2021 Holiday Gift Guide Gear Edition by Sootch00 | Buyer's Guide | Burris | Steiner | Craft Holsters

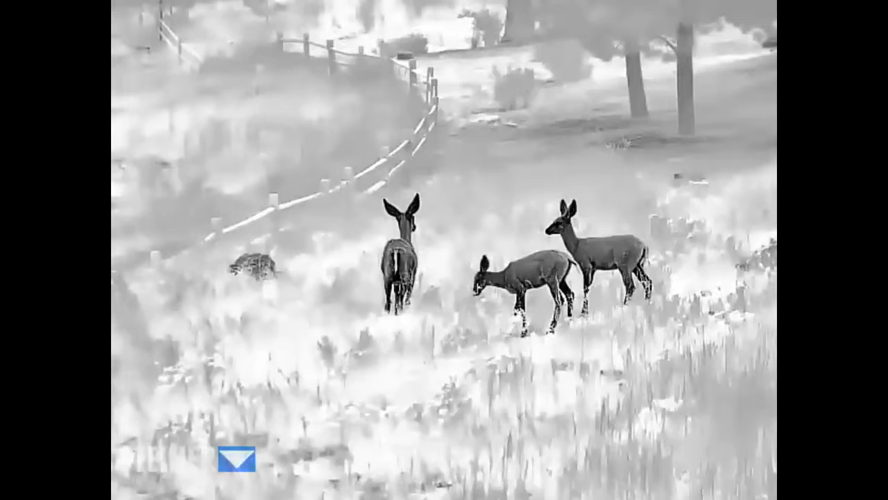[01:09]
A lot of times with thermal, I mean, you can see the image, and it's a deep color, whatever your color palette is, but the detail is lost.
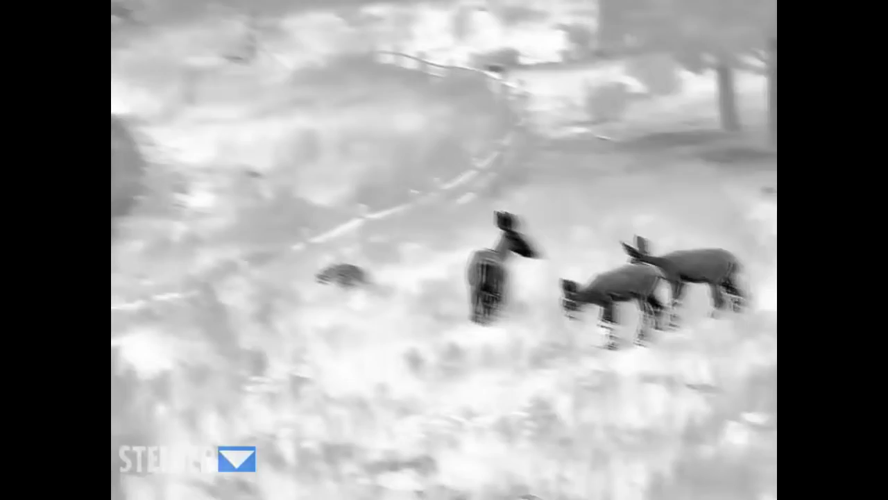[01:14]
And that's one of the things that about Burris, they've really stepped it up to where the detail is really clear.
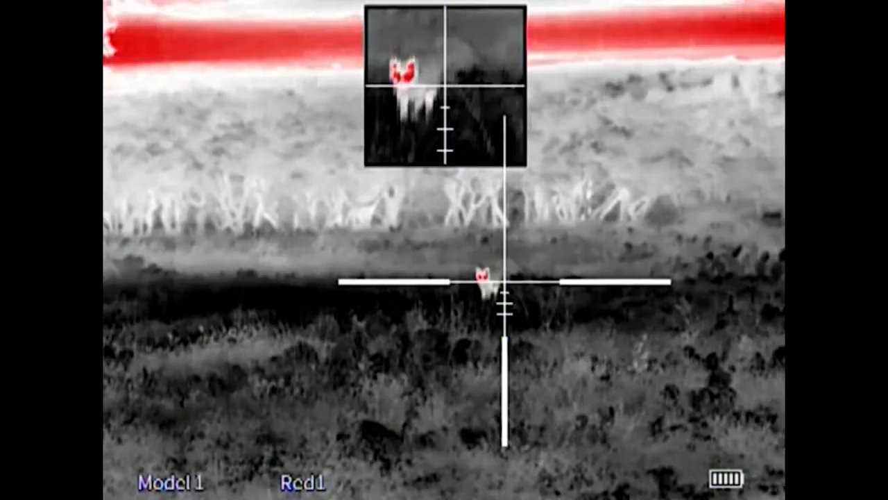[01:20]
Typically, night vision, you identify, and then with thermal, you locate.
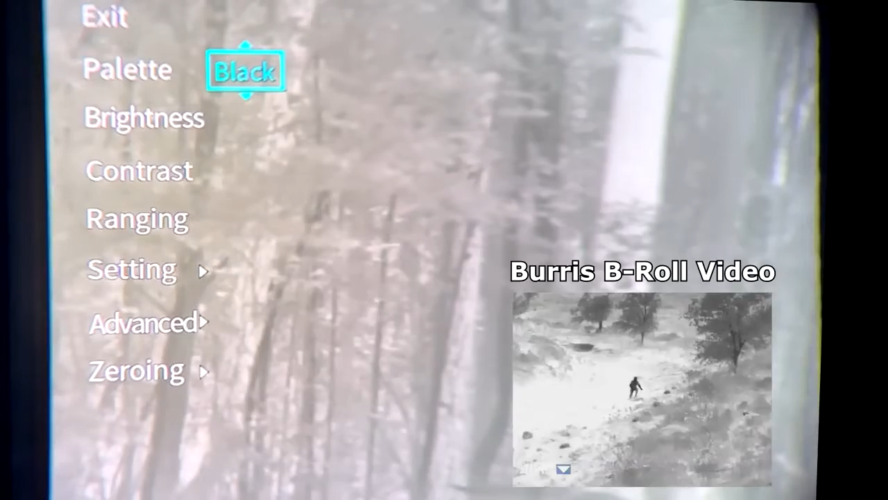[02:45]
It goes from black hot to white hot to red hot, 1, 2, and 3, to green hot, and then to blue hot.
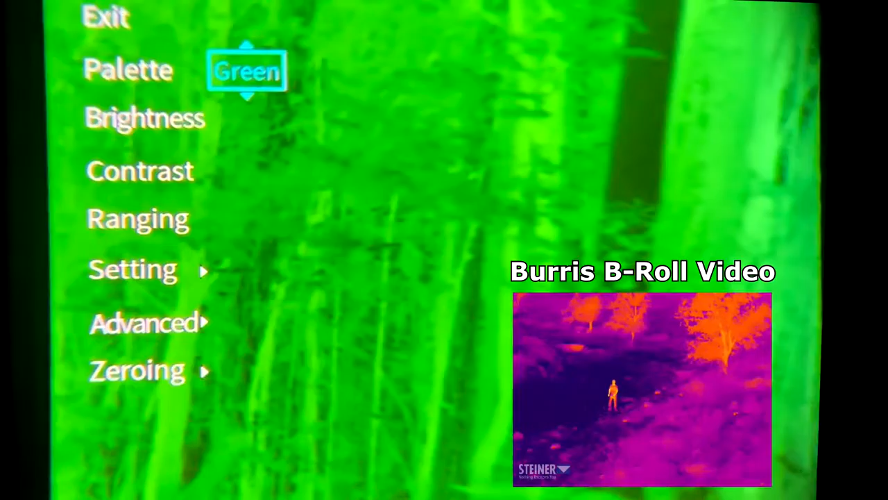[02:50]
Now, the camera is not really picking it up like it should,
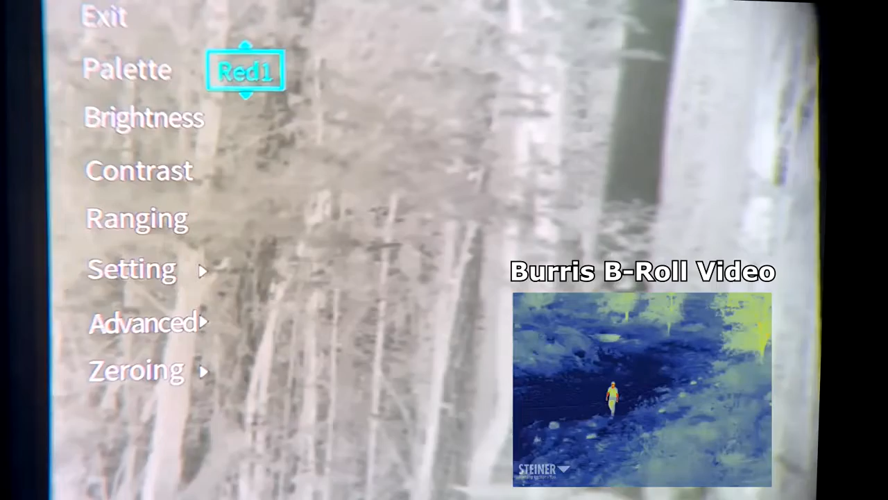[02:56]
because I'm using a phone, and it's very difficult to get it lined up.
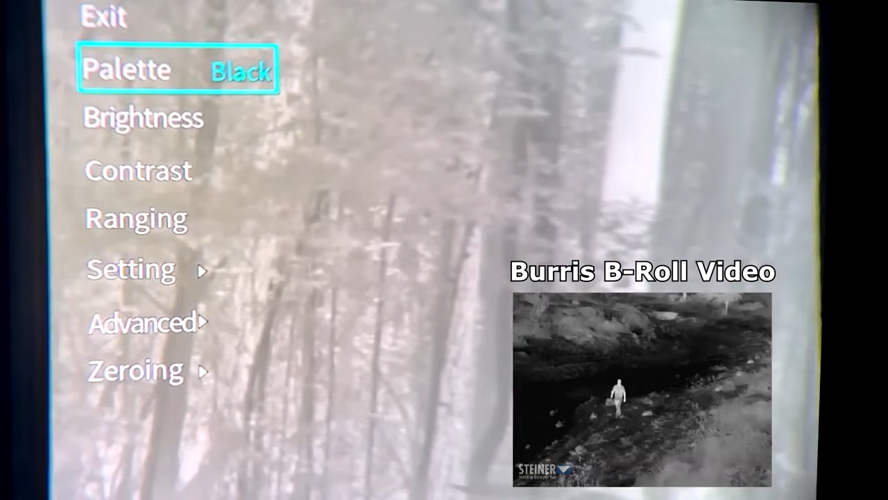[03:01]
But I wanted to at least give you a good idea. Now, it recalibrates every once in a while, but it's really quick. And so I was really impressed with that as well. It stays pretty calibrated for an extended period of time. But you can go through the brightness settings.
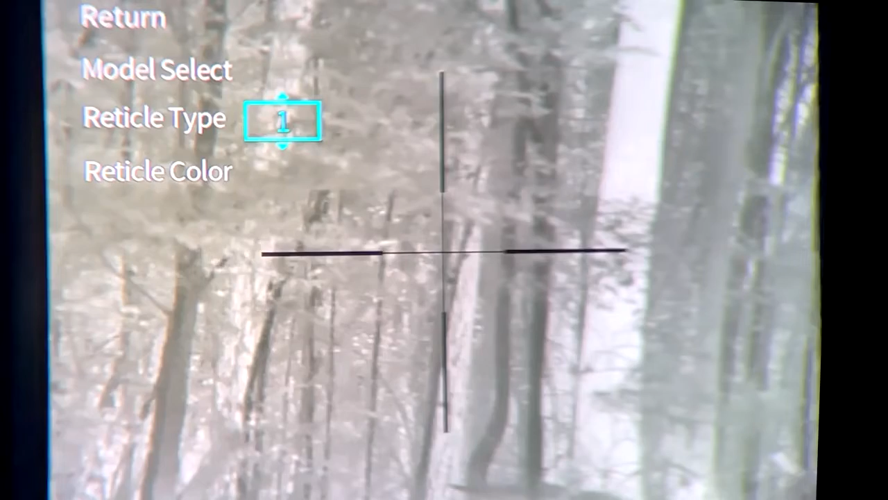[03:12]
You can go through contrast. You can go through ranging. One thing I really like, too, is you're choosing the different reticles.
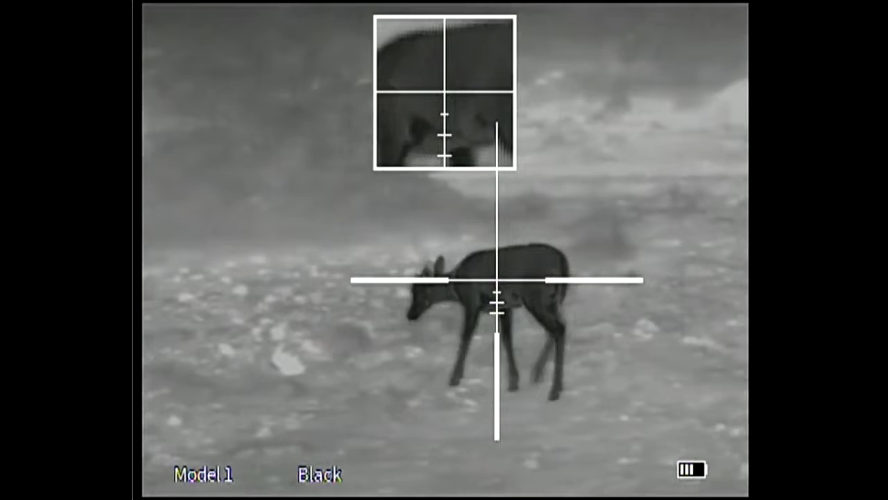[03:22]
You can go to what they call the PIP, picture-in-picture, or it's double magnification to what the screen is showing. So if you're on Zoom 1 and you click PMP, you'll have a 2X little window at the top.
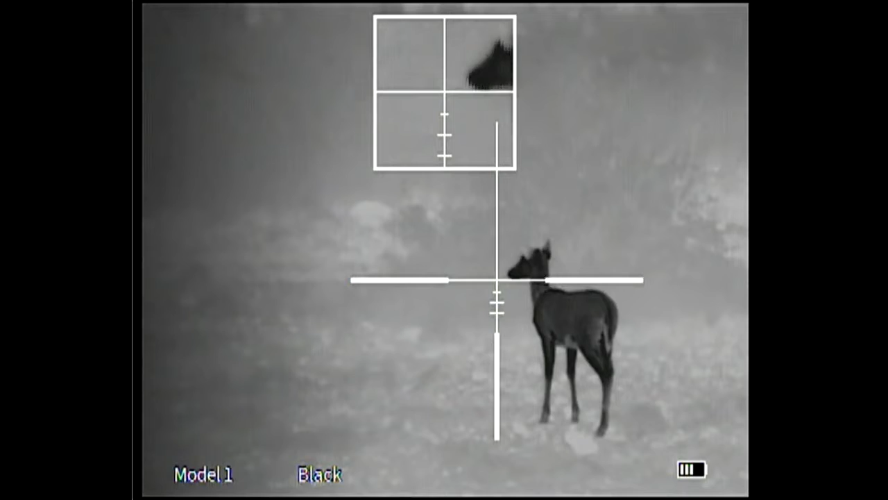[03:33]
If you go to 2X, you'll have a 4X window at the top.
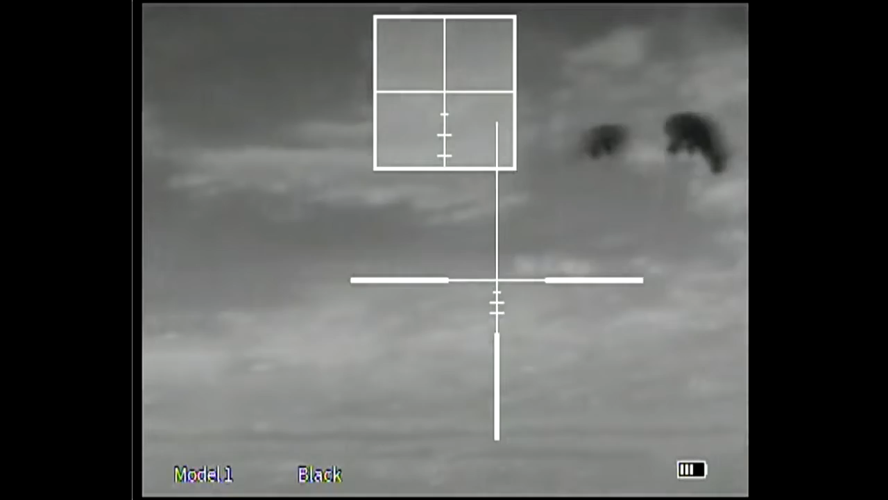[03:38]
And this really allows you to get on target when you're out looking with a large field of view, but yet you can get that really tight spot.
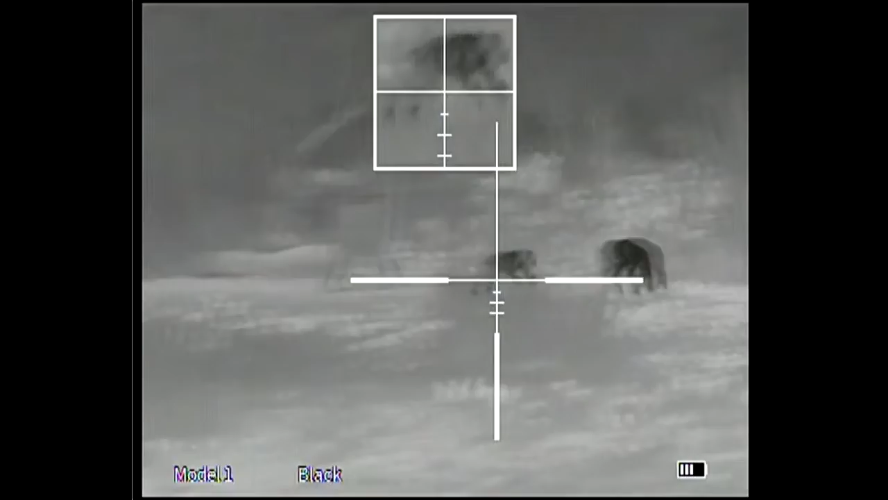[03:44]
That is really impressive, how they put that together. Even during the daytime, we took it out and shot it, and we wanted to see how we were picking things up.